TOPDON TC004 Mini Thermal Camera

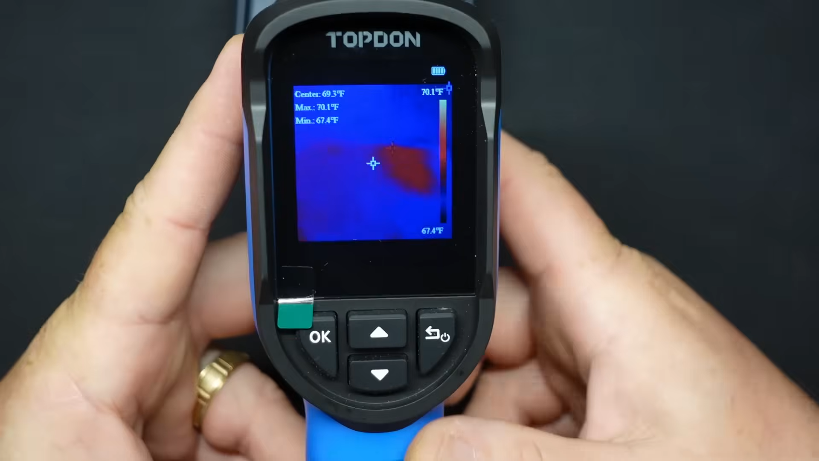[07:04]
On screen: spot 69.3°F, max 70.1°F, min 67.4°F, scale top 70.1°F, scale bottom 67.4°F
You can control some of this stuff in the settings. Over here, you've got center, which is the center dot here. And then it has a red dot, which you're not really going to see too much of. But a red dot will find the hottest point on, well, in the viewfinder. And the blue dot will find the lowest temperature in the blue dial. So, you kind of use this to hone in on your hot spots or your cold spots. Not going through the actual buttons on the thing.
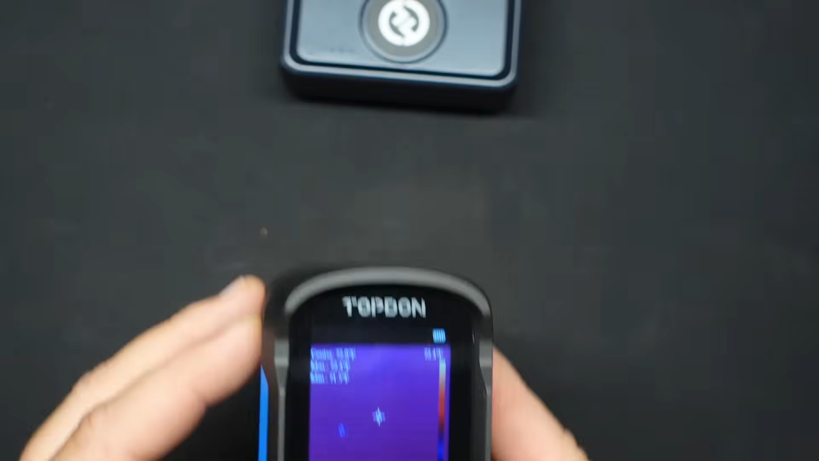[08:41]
It's kind of a, not quite rainbow, but blue-cold, red-hot, or yellow-hot, or white-hot, actually, if it gets hot enough. I took some pictures of my truck out in my driveway.
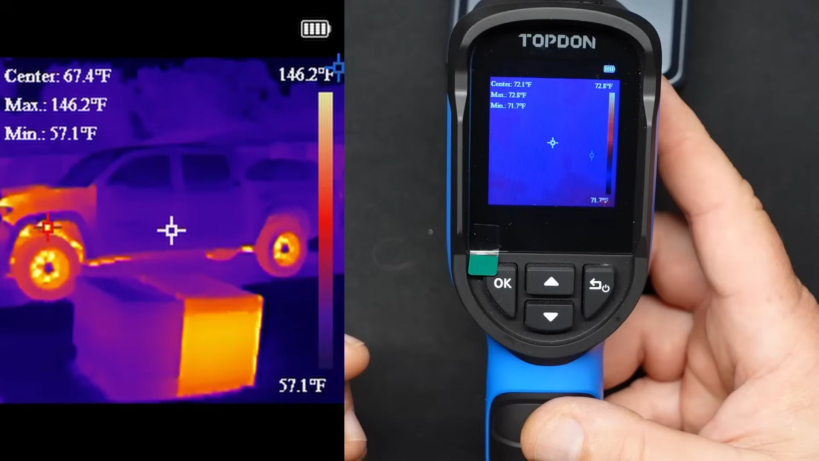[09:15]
so our transformers are in our front yards, not everyone's house. I just got lucky to get one, I guess. But, yeah, I'll drop those pictures in as I go through these, and then that way there you can kind of see what these things look like. You can see the transformer in the foreground and my truck in the background with all the hot spots on the old truck there.
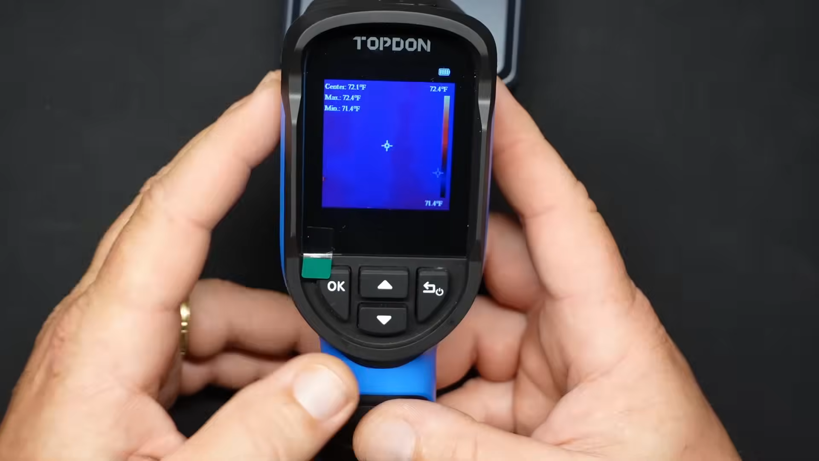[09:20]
On screen: max 72.4°F, min 71.4°F, scale top 72.4°F, scale bottom 71.4°F
But, yeah, so that's the first one.
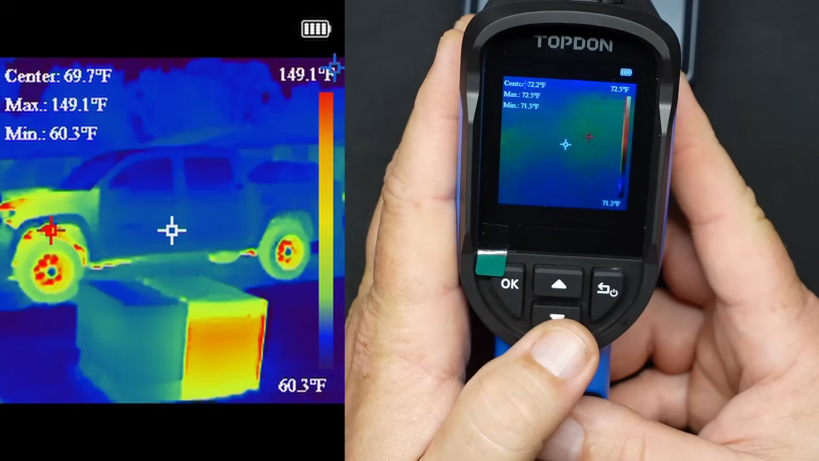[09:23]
The second one would be kind of your rainbow color, more like if you saw the Predator movie. That's more of the color palette that you're looking at there. The next one after that is gray scale,
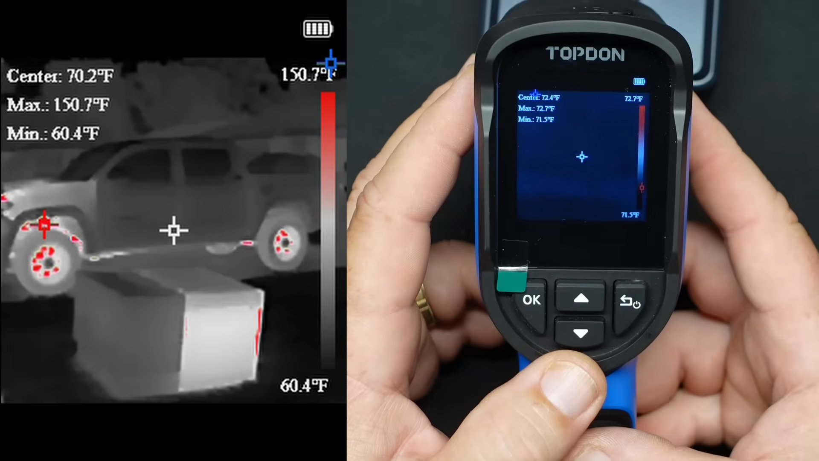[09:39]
but highlights hot temperatures in red, and cold temperatures would be in black. The next one after that is just white-hot and black-cold.
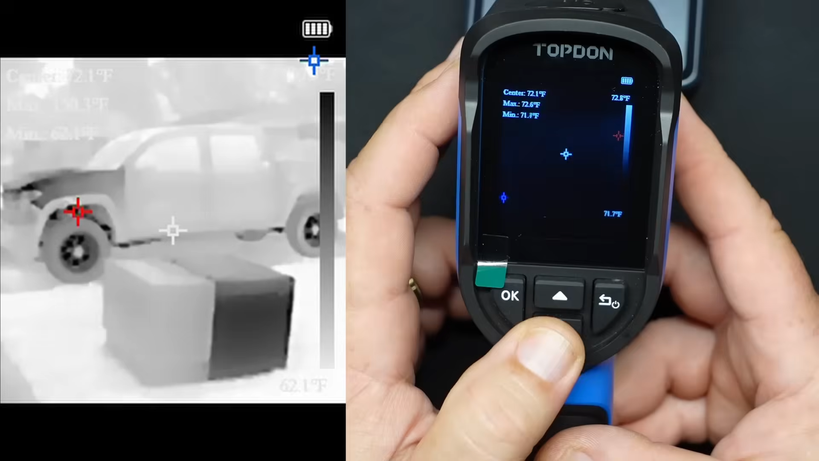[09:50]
The one after that, which I don't think anybody would really use, but would be black-hot and white-cold.
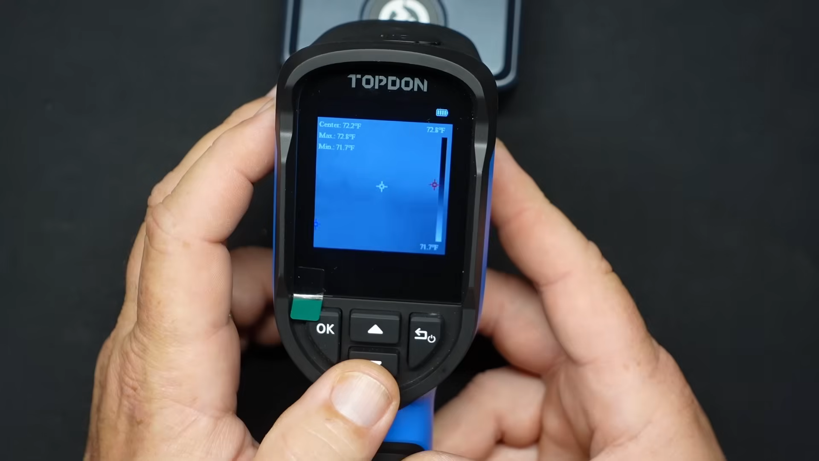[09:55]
On screen: max 72.8°F, min 71.7°F, scale top 72.8°F, scale bottom 71.7°F
And you skip back, and it brings you back to the regular one.
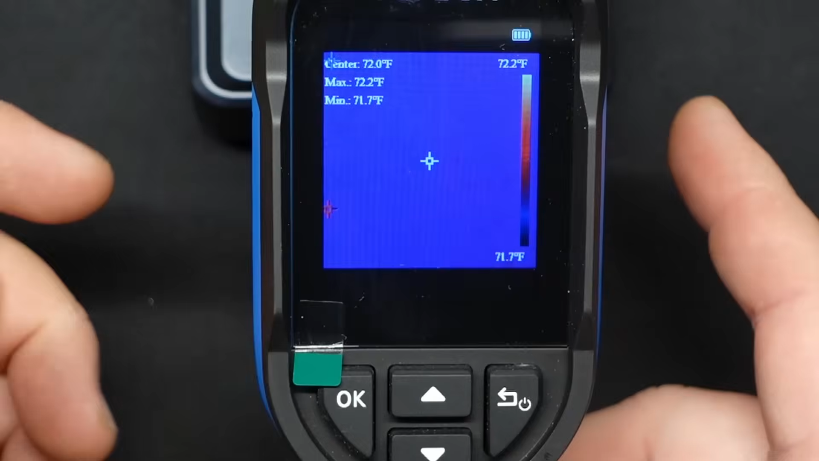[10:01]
On screen: max 72.2°F, min 71.7°F, scale top 72.2°F, scale bottom 71.7°F
Now, getting into the menus, you start those off by pressing the OK button, which brings up the menu display there.
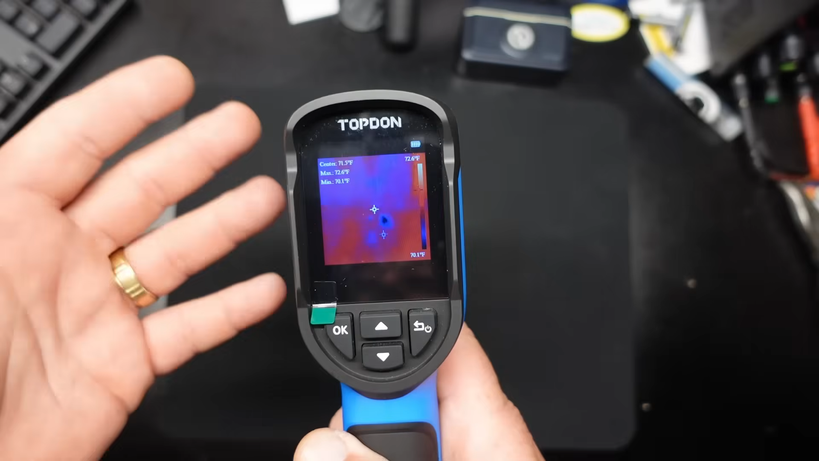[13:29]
On screen: max 72.6°F, min 70.1°F, scale top 72.6°F, scale bottom 70.1°F
So getting into that little temperature alarm thing that actually will automatically take a picture for you. Now, most of the time you're going to be using this thing handheld, but say if you've got something that you need to look at while, you know, you're not in the area of the thing.
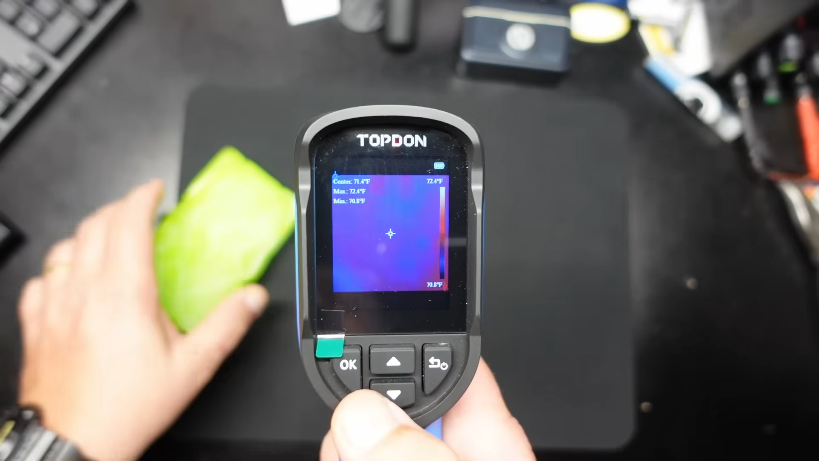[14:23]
On screen: max 72.4°F, min 70.8°F, scale top 72.4°F, scale bottom 70.8°F
Now I have a little ice pack over here, and when we come over to it, it should detect it. And that little triangle is telling me that I've got a low temperature alarm. And if it was set, this thing would be taking pictures of it, which, again, would come in handy if you don't necessarily have this thing with you when you're trying to take your pictures there. All right. Well, I mean, that's about it as far as the settings go. It wouldn't be a thermal imaging camera video unless I play with it a little bit.